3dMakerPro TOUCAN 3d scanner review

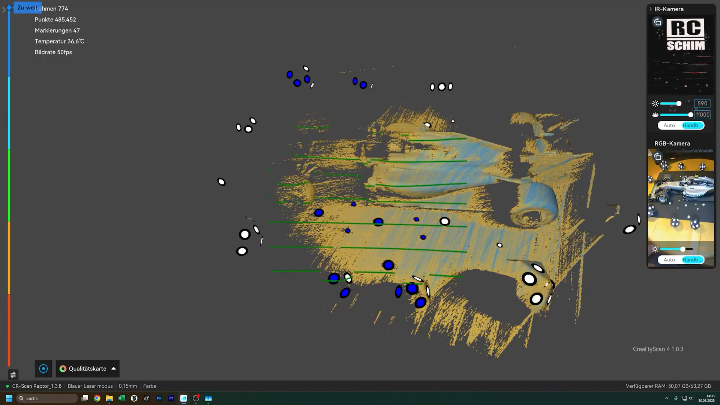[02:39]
Like this one here is the best in terms of tracking and accuracy if you have the tracker marks.
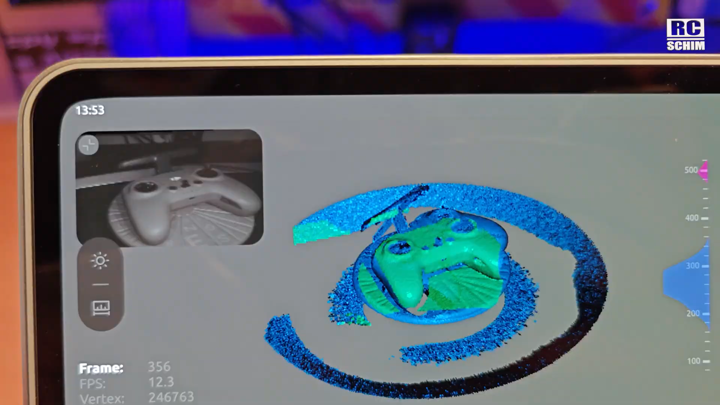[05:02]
After the finished scan, you have to hit process. There's no way around, no save and process later.
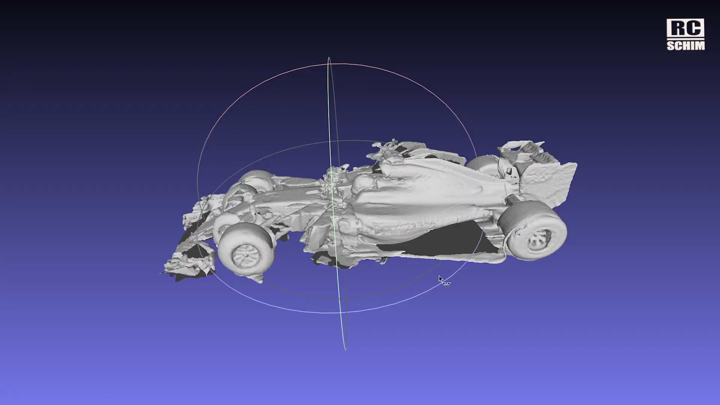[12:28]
Got a lot of wrong orientations. I had good light and everything.
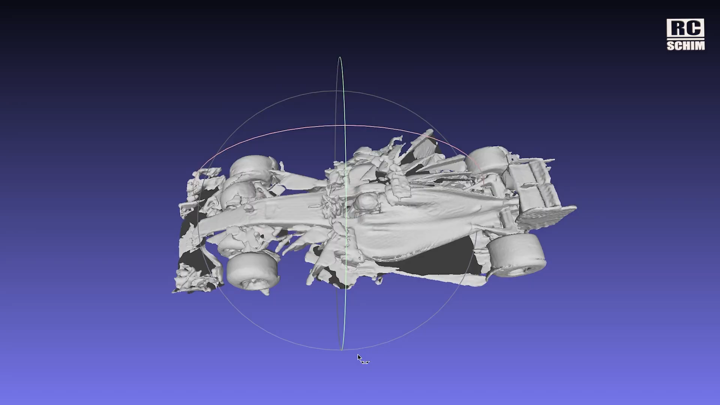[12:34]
But yeah, you see, the result is not really nice. Scanning my FPV goggles worked quite nice.
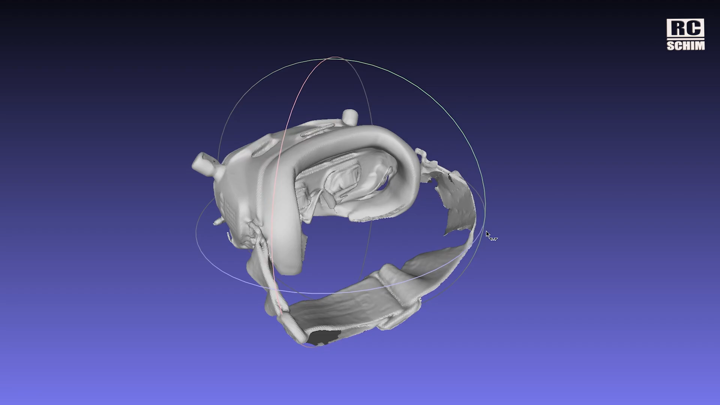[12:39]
On the other hand, two-sided scan.
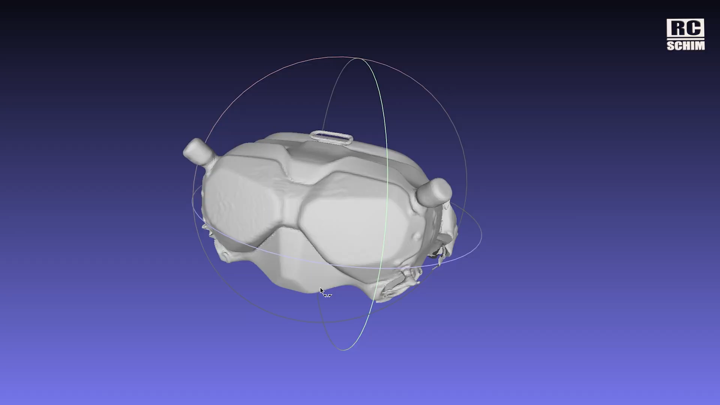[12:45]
Scanned at first this orientation and then flipped it over. Regained tracking after some fighting and then scanned the underside.
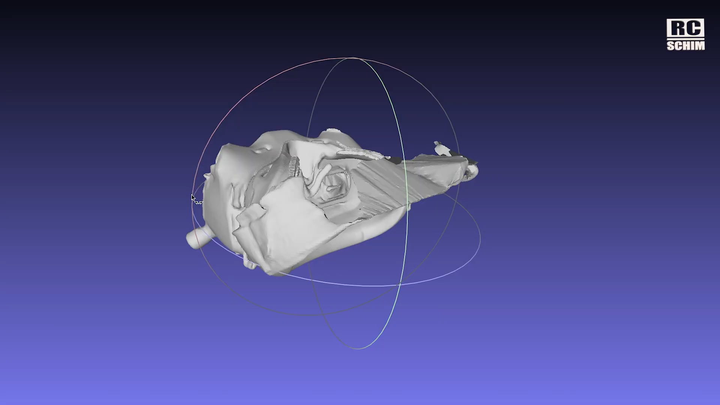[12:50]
Tried to scan my father-in-law.
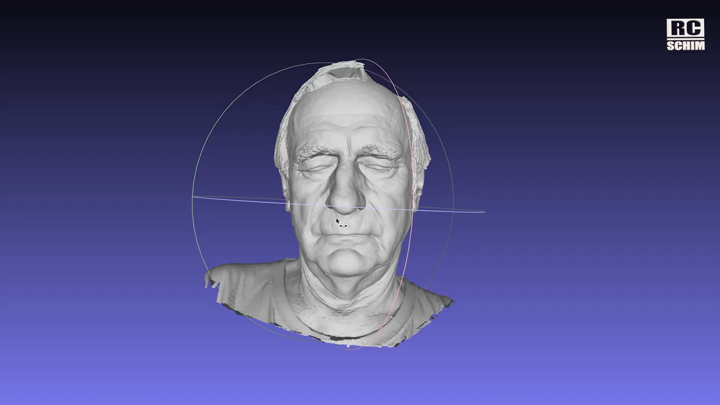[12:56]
The face is really detailed. You have to close your eyes because of the strong laser.
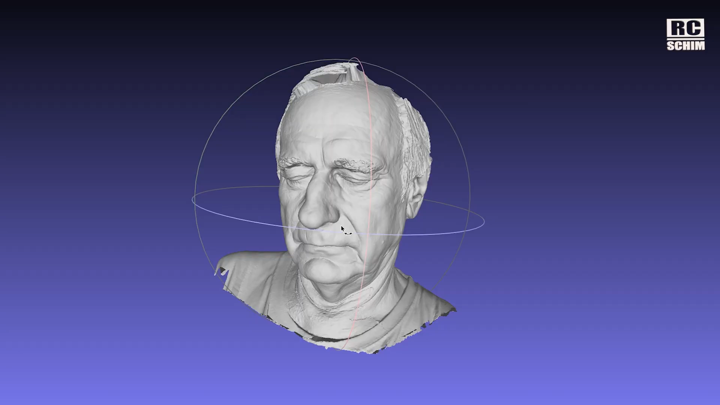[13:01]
Maybe you can use the class one laser, but it's still bad for the eyes. Ears, everything, hairs started to work.
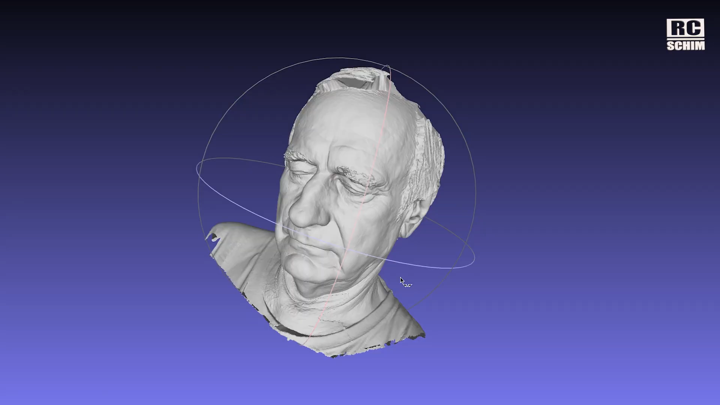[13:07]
But like on the back of the head, I had severe tracking issues.
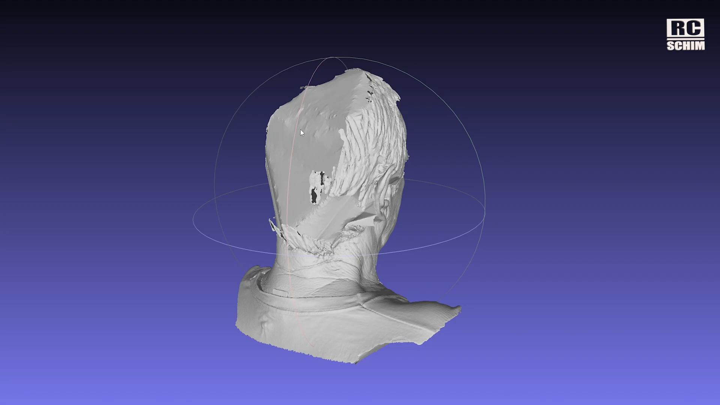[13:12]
A really large scan is where I keep my 3D printers.
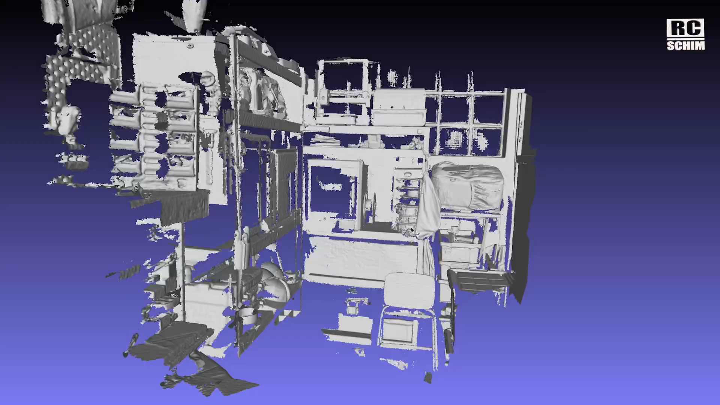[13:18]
And this could be used for referencing, for measuring distances, as this thing is quite accurate.
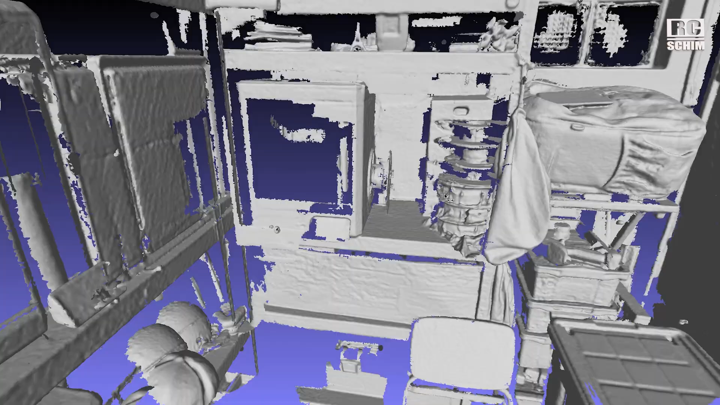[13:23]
But it's the largest scan that I did with a normal scanner.
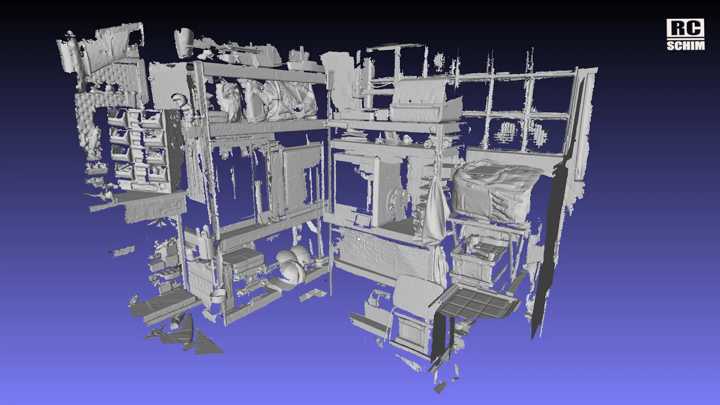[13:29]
This office cupboard here worked kinda nice.
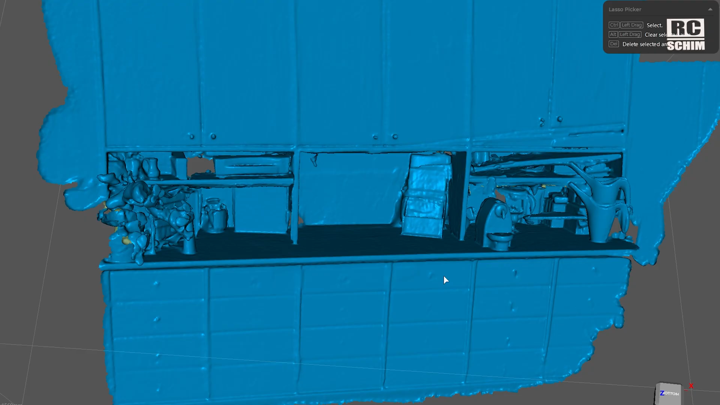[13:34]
Like in the bottom here, it recognized enough features in texture mode.
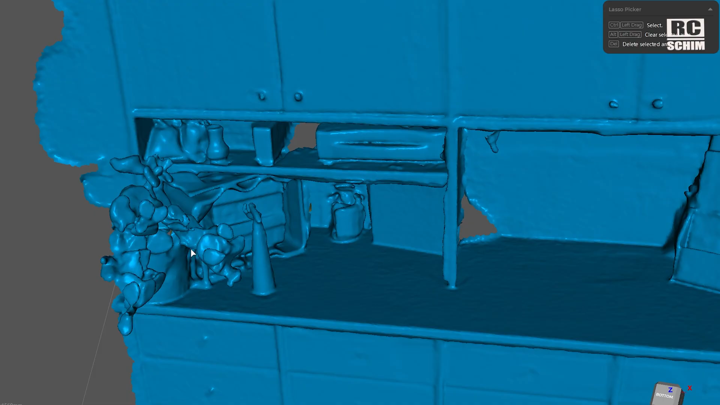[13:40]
Devices, the flower here, the document stand.
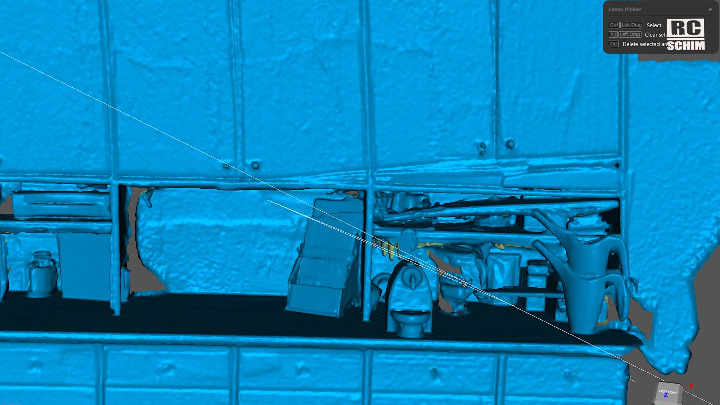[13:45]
But here, where our coffee machine sits. Coffee machine also worked kinda nice.
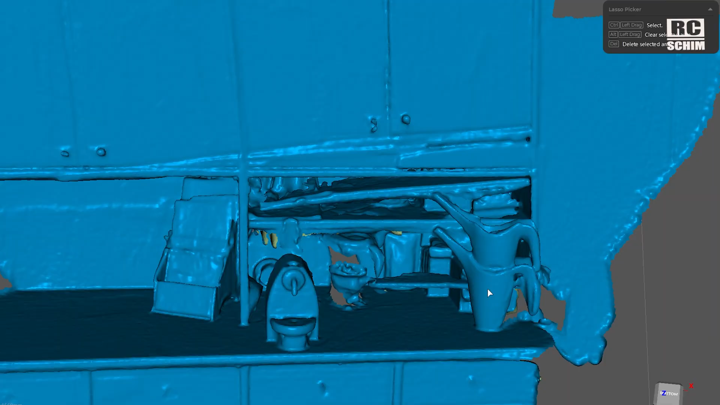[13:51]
This here is a double image. And you also see like the whole thing lost orientation here a bit.
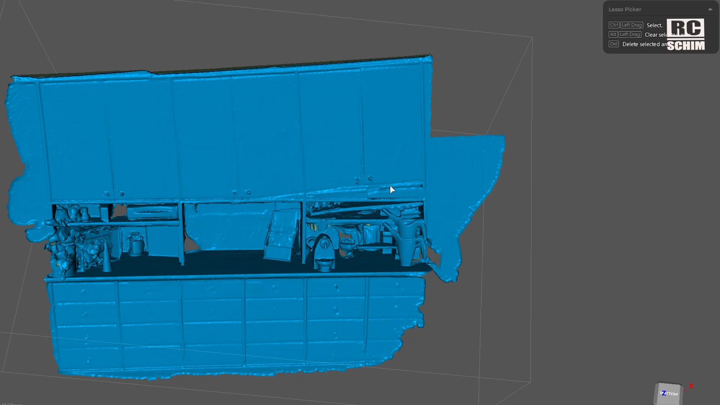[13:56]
And here I quickly scanned my large RC car.
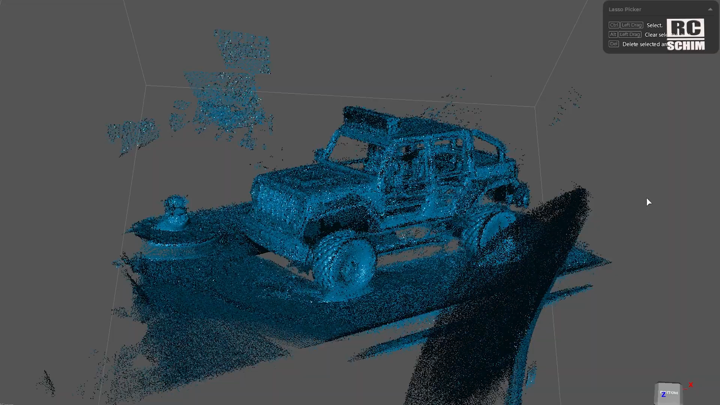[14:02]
On the table, you see even the chair in the front, the point cloud and jumped to the mesh that I calculated and that I cut.
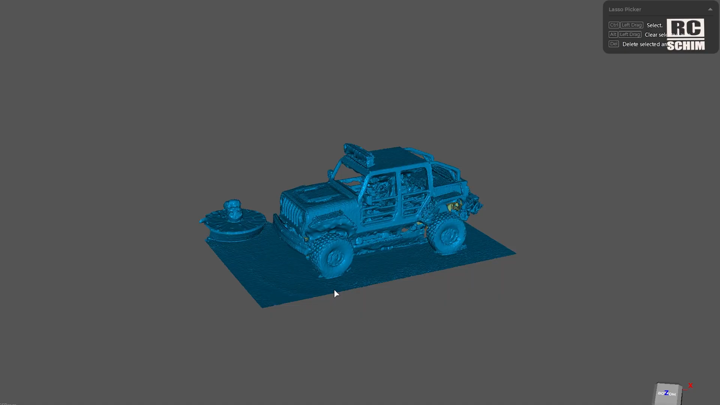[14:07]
I left this little turntable with the owl we saw earlier for a size comparison.
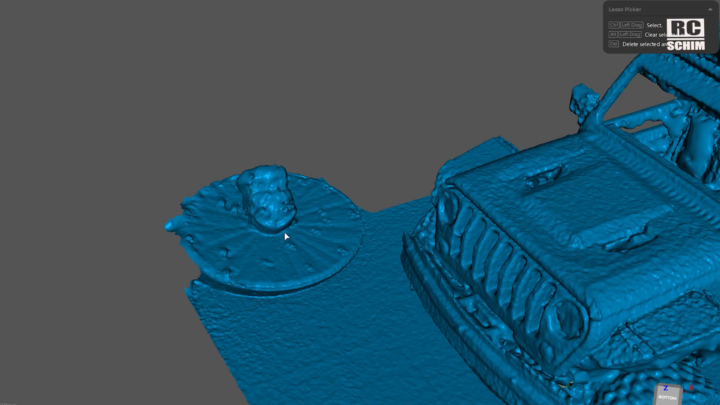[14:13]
1 over 8 scale models are no problem.
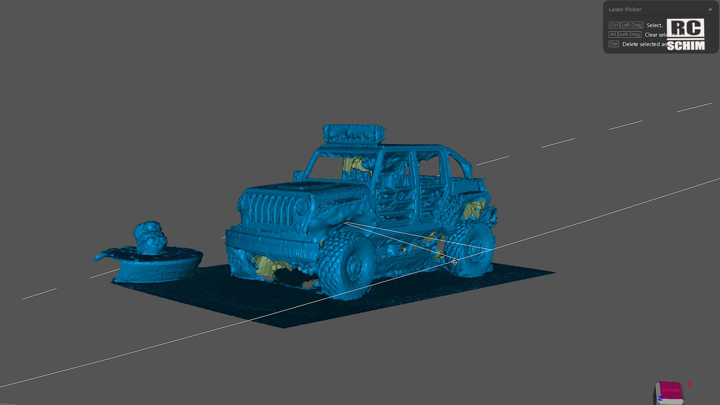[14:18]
Detail is medium good, of course, only.
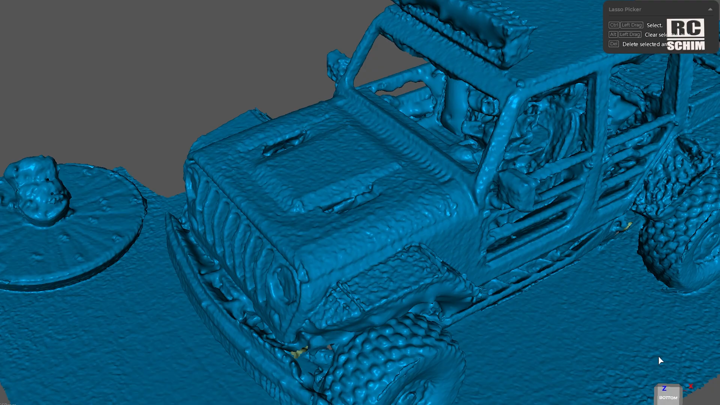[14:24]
The bumpiness of the surface is not the greatest. I think I used high detail,
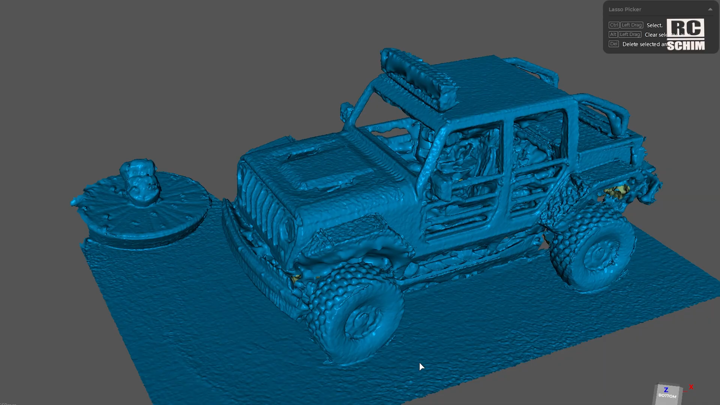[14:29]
which it just added a lot of digital noise or sharpening in my opinion.
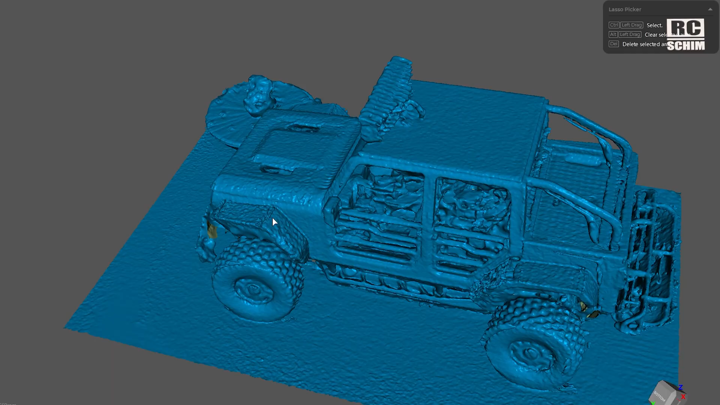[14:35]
So this in the front is black TPU. Not the easiest to scan. No scanning spray, no markers, no nothing here.
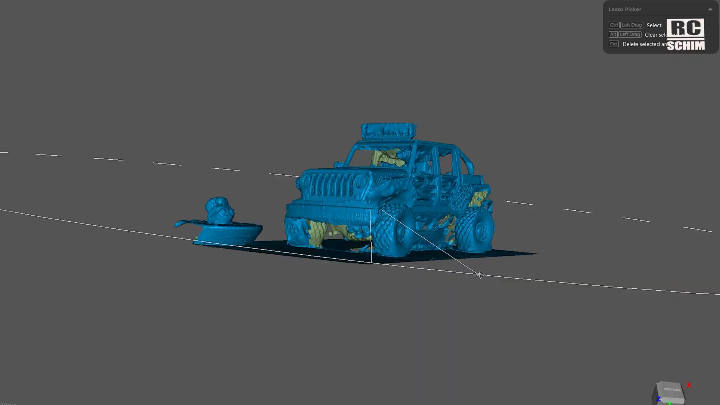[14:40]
In my opinion, it's a pretty nice scan.
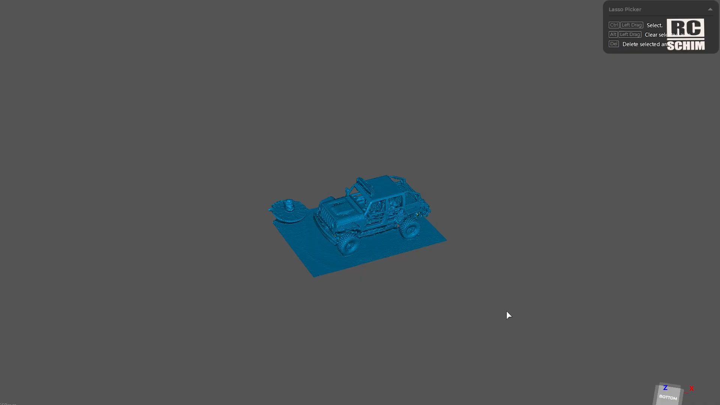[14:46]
If you wanna print a scaled down version of this like in really tiny, it could work.
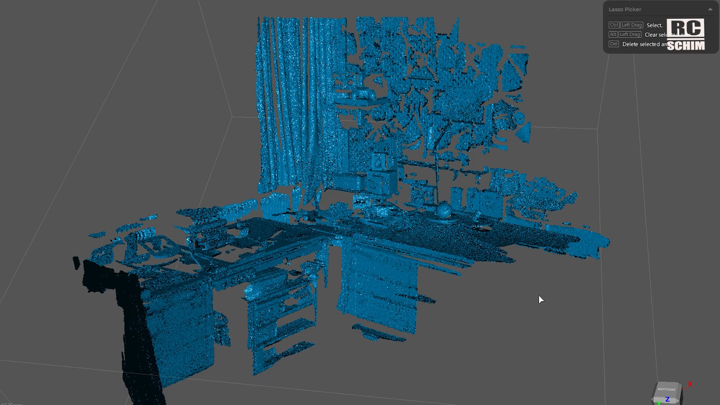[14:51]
Add two more examples of a really large scan. Desk. Show you the mesh now. It looks a lot cleaner.
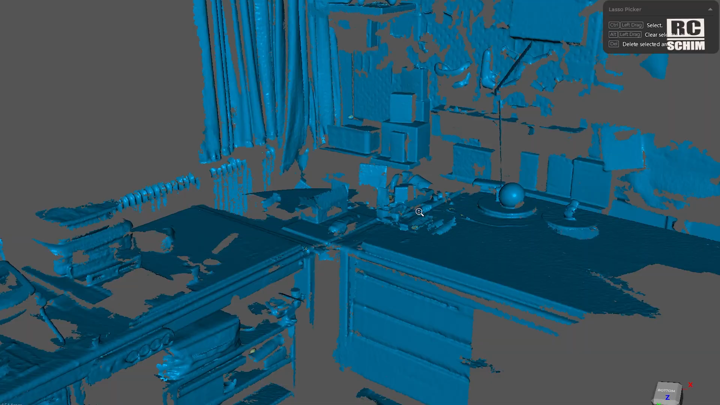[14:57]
Once again, four size. This is the little owl on the turntable.
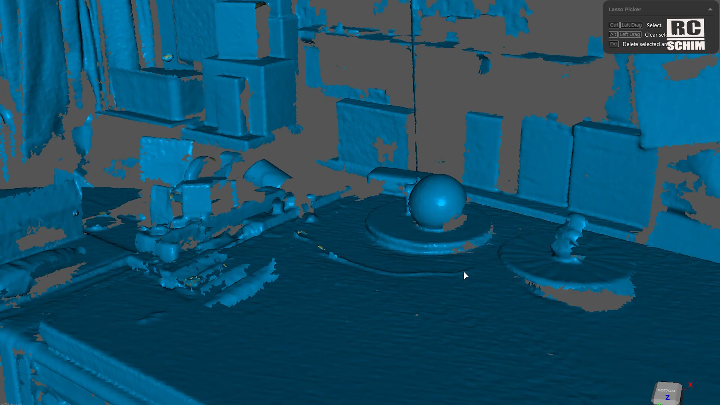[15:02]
This is a USB cable. A lot of mess. Some tools boxes.
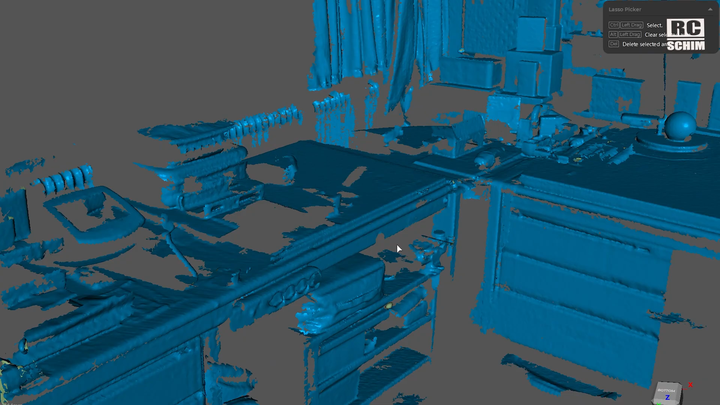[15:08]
Some things that were black that couldn't be scanned. Pretty impressive once again.